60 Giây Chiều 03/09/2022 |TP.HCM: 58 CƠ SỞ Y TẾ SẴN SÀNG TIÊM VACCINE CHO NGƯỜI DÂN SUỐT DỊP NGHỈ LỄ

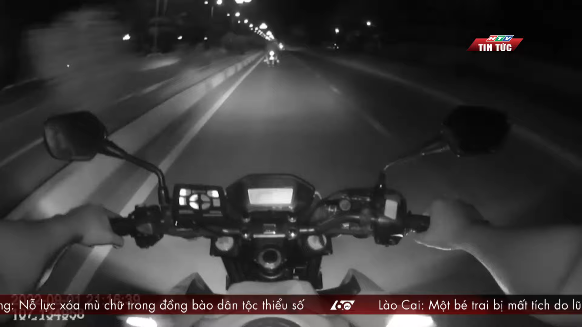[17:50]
Lạng lách đánh vỏng trên đường Không coi pháp luật ra rồi cái gì cả Rồi chỉ phép lái xe thì cũng có Đi hết nửa vòng thành phố rồi Vôi đường cột, mấy giờ mới hết đường chạy rồi Mới dừng lại